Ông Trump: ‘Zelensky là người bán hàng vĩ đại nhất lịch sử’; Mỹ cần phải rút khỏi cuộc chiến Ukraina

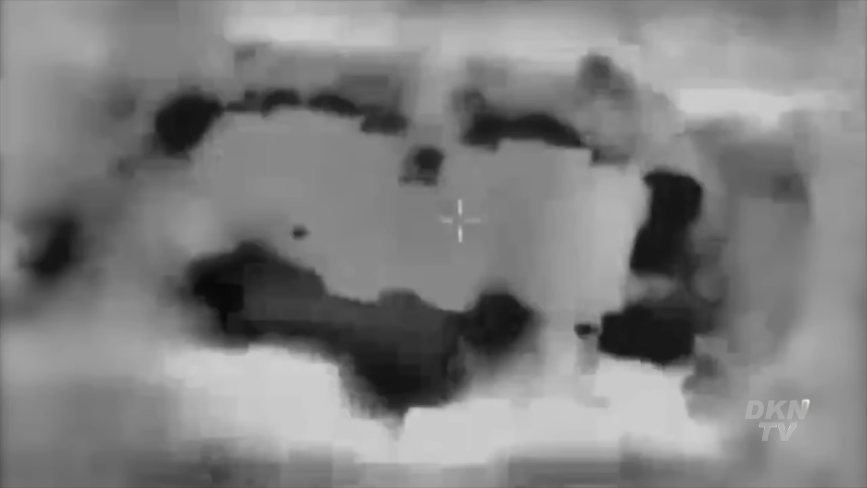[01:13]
Các mục tiêu trên nằm trong số hơn 1.500 vị trí của Hezbollah bị hơn 250 tiêm kích của Israel tấn
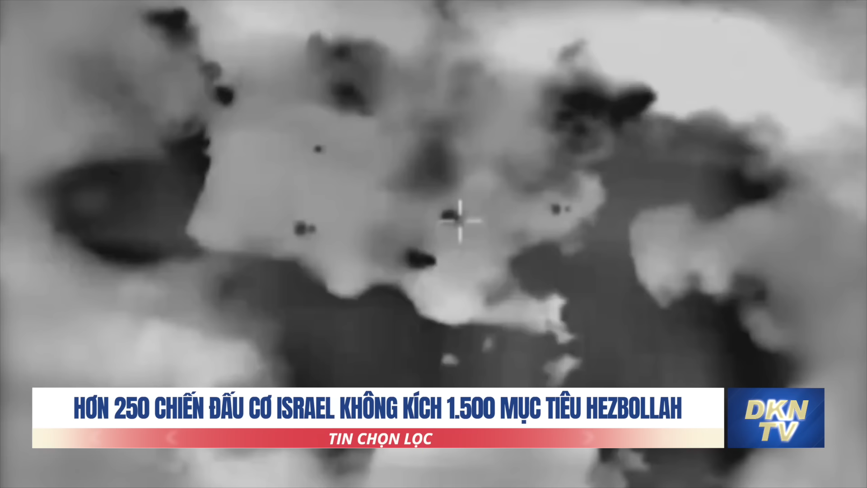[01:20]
công bằng khoảng 2.000 quả đạn các loại Số còn lại bị tập kích bằng UAV IDF tuyên bố sẽ tiếp tục chiến dịch nhằm phá hủy năng lực tác chiến của Hezbollah và thay đổi hiện trạng an ninh ở miền Bắc của Israel Chuyển Đô đốc Daniel Hagari, phát ngôn viên của IDF, cùng ngày đã thông báo Hezbollah đã phóng ít nhất 300 rocket vào miền Bắc của